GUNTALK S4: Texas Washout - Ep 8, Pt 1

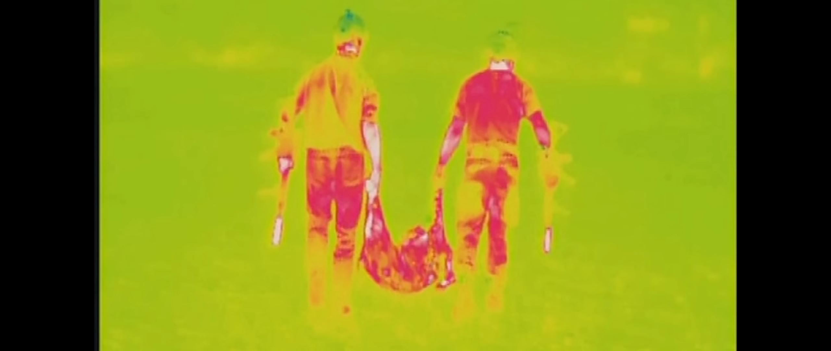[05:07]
as we carried the hog back to the truck we saw a group